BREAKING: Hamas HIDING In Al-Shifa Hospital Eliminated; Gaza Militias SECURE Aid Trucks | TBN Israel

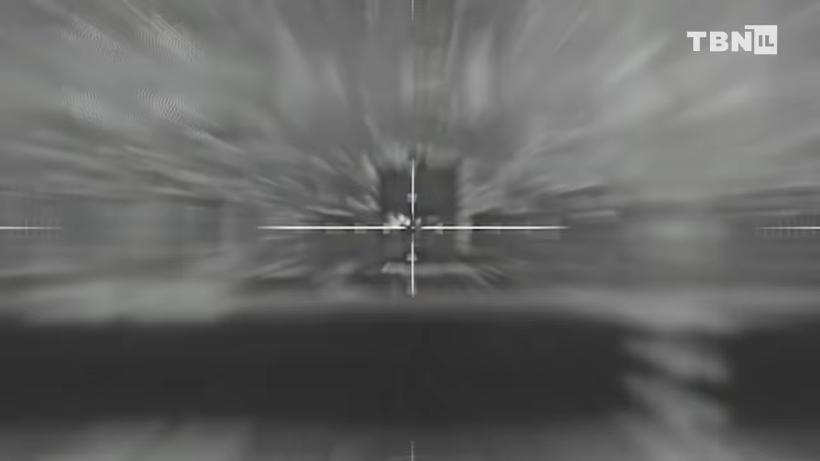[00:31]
with several units being deployed in intense operational activities. In one such operation, a building in the luxury Hamas neighborhood of Rimal resulting in the elimination of nine terrorists.
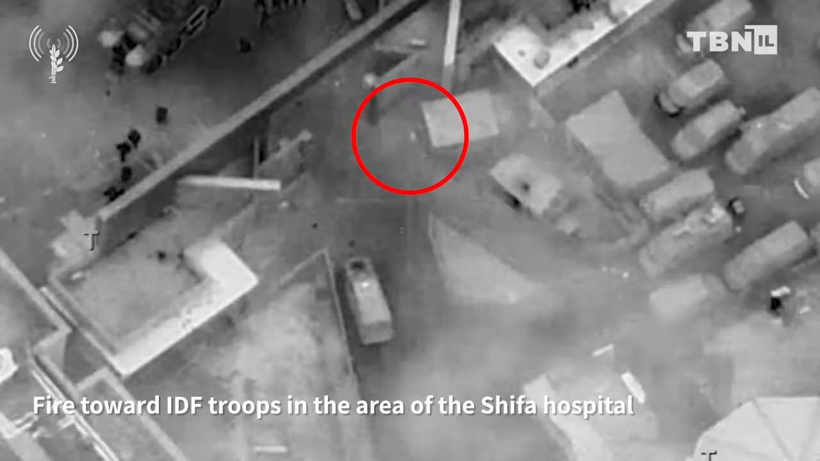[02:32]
In the exchange of fire, several terrorists were neutralized.
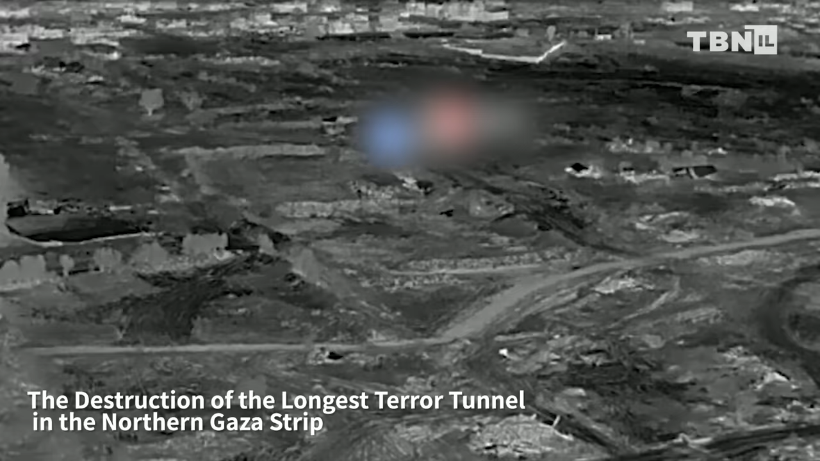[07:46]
permanently destroying it and preventing Hamas of using it any time.
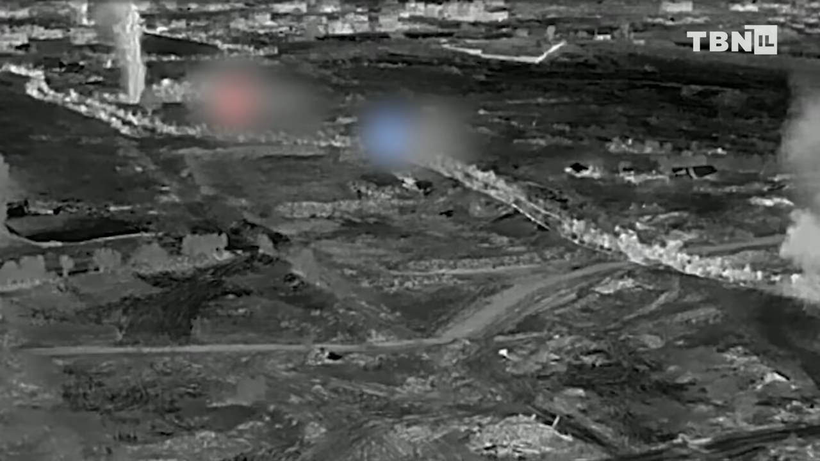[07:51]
Another important development I have to share with you is about conditions in the northern part of the Gaza Strip,